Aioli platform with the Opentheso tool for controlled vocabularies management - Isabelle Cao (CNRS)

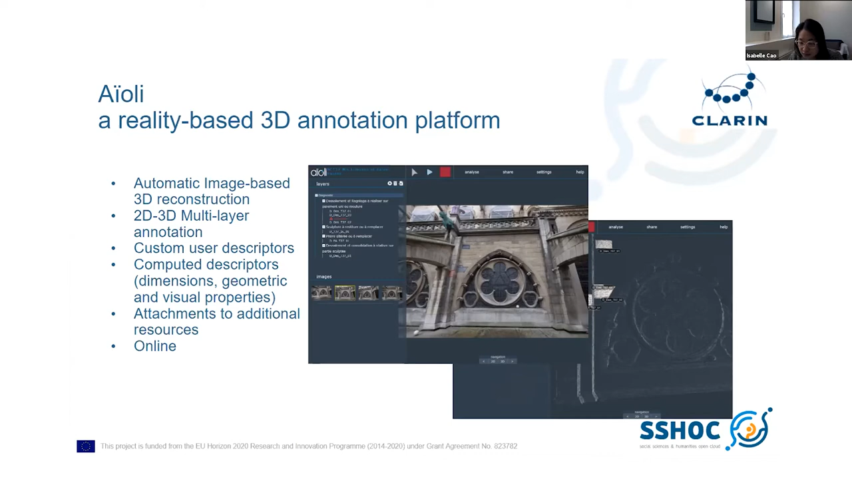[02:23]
annotations and additional resources related to a cultural heritage object. The annotations are automatically propagated to all images in the data set, so the digital objects and the annotation are visualized in 3D. Next, please.